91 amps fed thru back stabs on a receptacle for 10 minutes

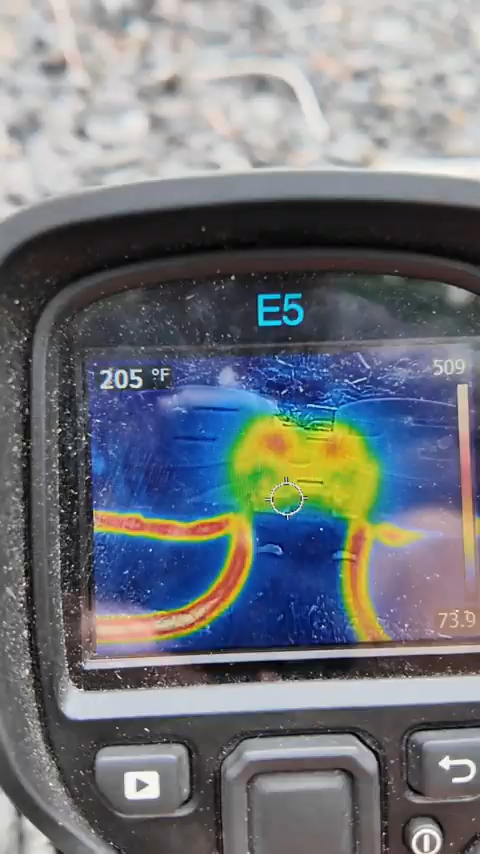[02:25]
On screen: spot 205°F
The conductors are harder than the receptacle.
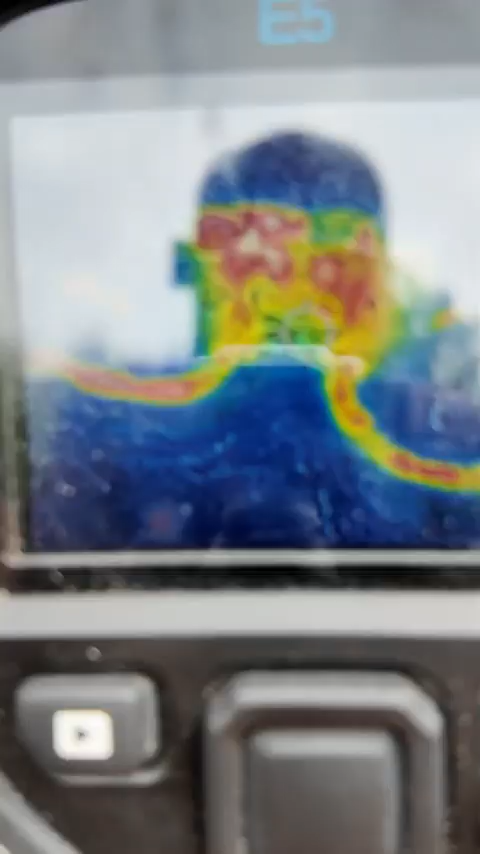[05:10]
Well, I'm getting in my reflection. I don't know how to fix that. Sorry. What if I take a picture?